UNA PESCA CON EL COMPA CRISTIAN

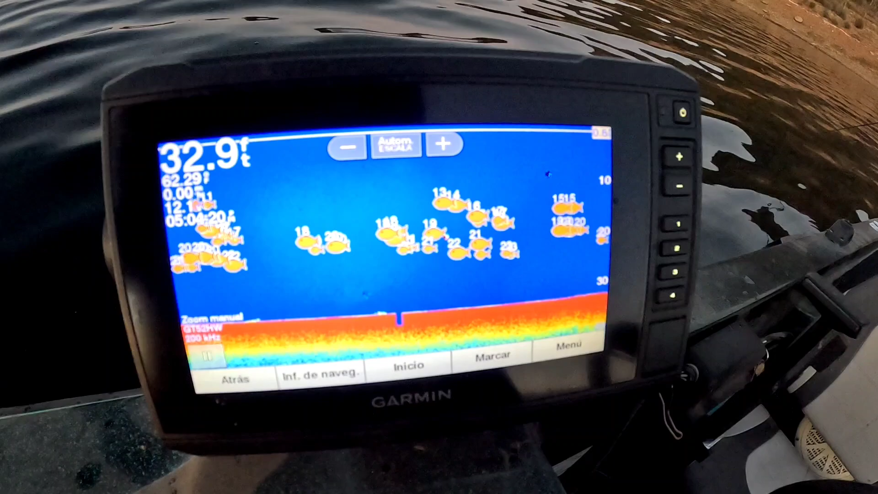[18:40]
On screen: depth 32.9 ft
Solo observen cómo hay pescado ahorita aquí abajo. Están pasando a 15 pies, a 20. No, hombre.
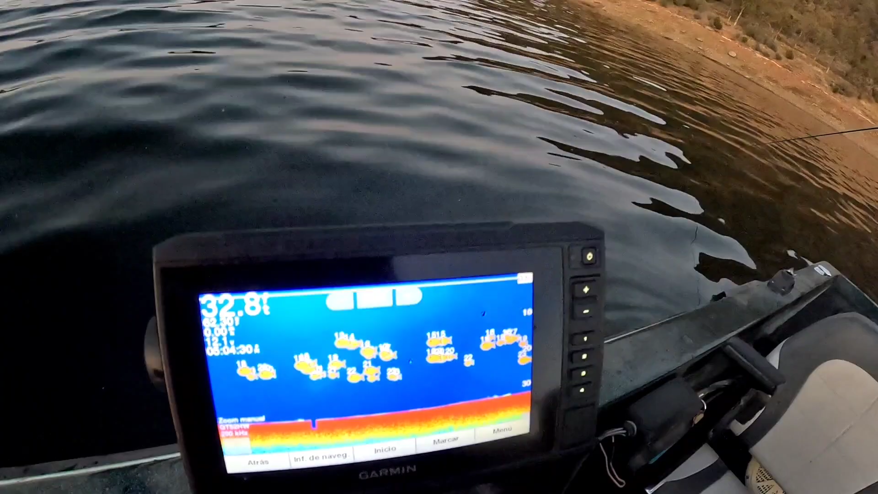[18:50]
Aquí abajo anda el cardumen de pescado, señores.